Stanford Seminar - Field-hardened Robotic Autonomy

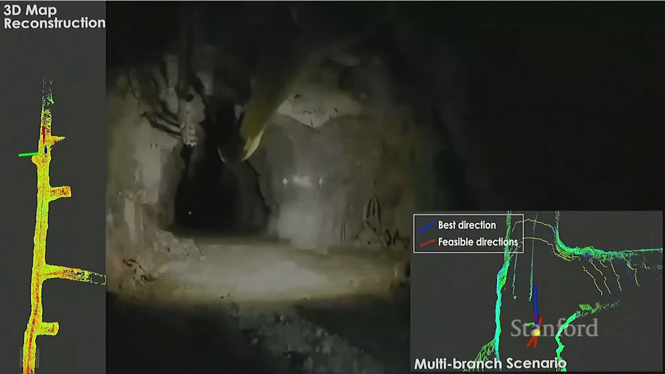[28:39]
We now only utilize a small window of observations as the robot navigates.
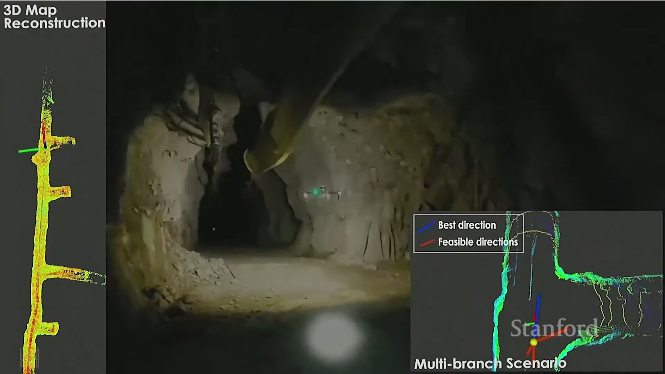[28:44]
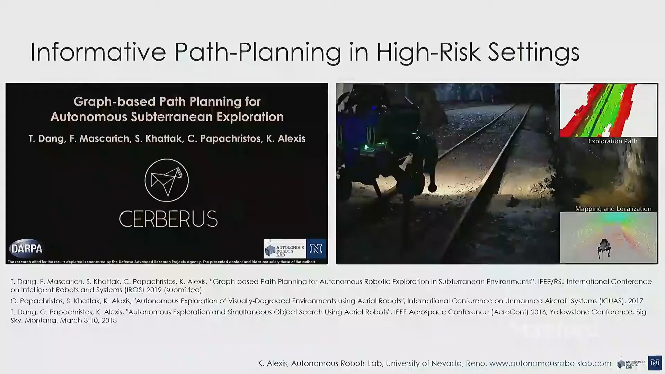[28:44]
Now, for generalizability of results, what I would like to just point out here is that you see the legged robot from any,
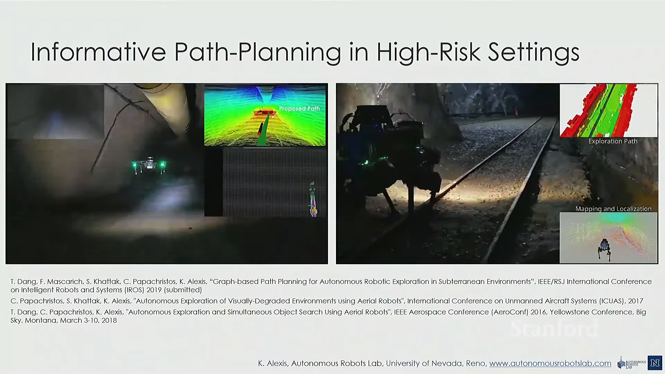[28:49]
from ETH animal utilizing the same planner that I mentioned before. Uh, the, the graph-based search and exploring the same underground mine that I show a result, uh, initially, the one that went two times, 20 times faster from real speed.
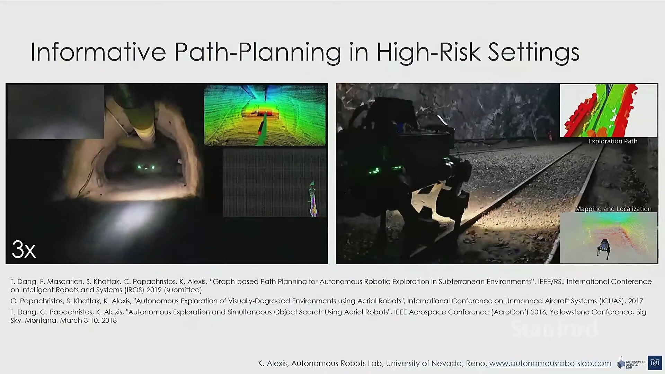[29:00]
And here, the robot will explore.
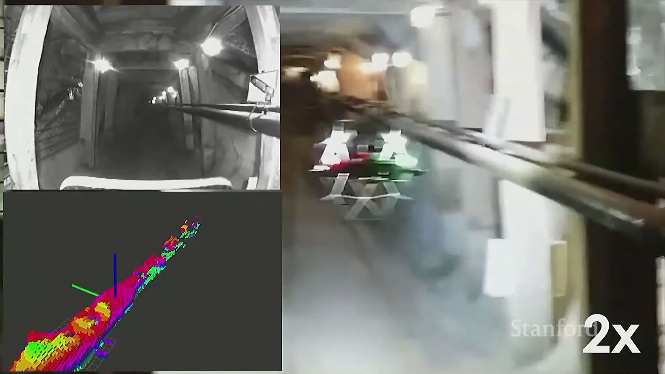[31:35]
Actually, this is, this idea of incorporating collision later allowed us through proper collaborations to utilize the system.
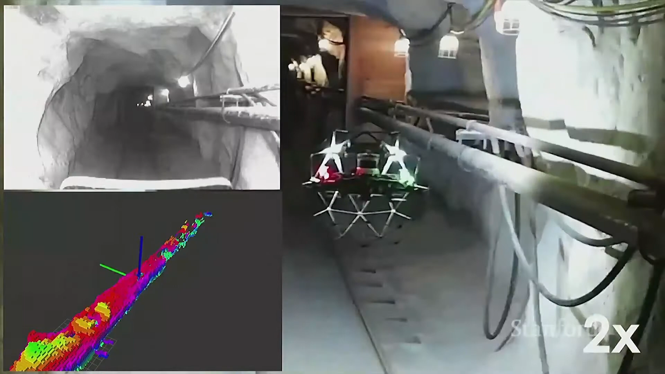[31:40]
So, here, actually, we are in California in a, in a mine called, uh, Black Diamond, a mine in Antioch.
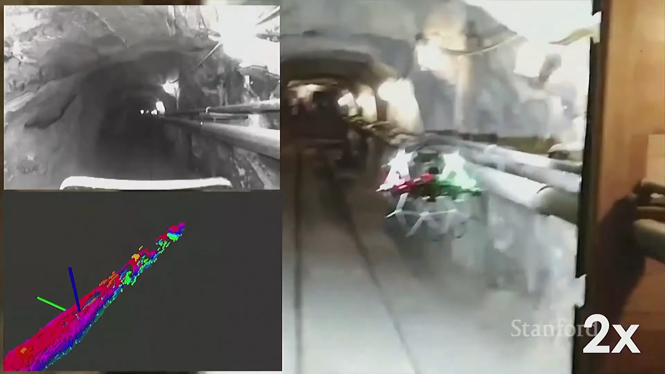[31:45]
And here, actually, we are, uh, exploiting the fact that the robot can collide. We were super excited the moment we got it.
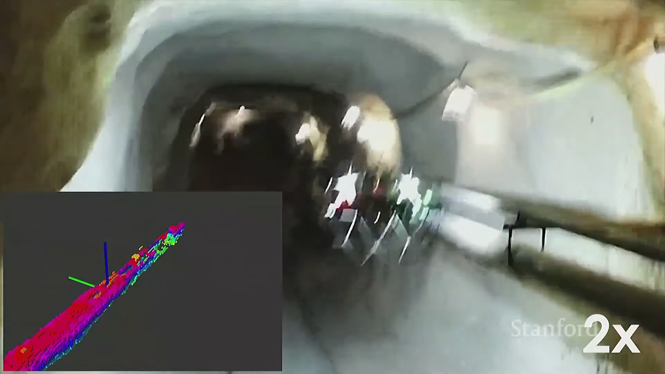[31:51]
Uh, eventually, we were so excited that we crashed. But that's, that's, that's another fact. Uh,
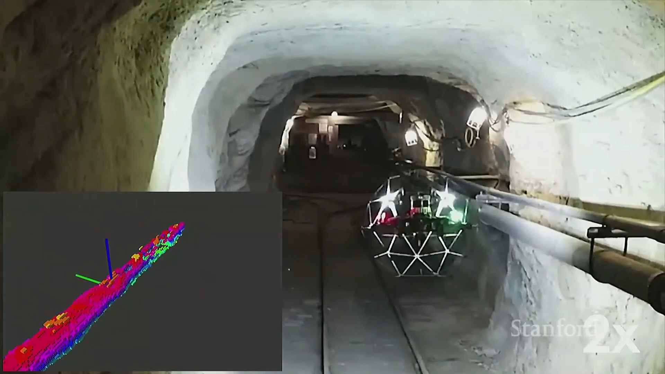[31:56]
and the robot will keep exploring the underground environment there with, uh, a bit, you know, higher speed compared to previous videos that, that we showed.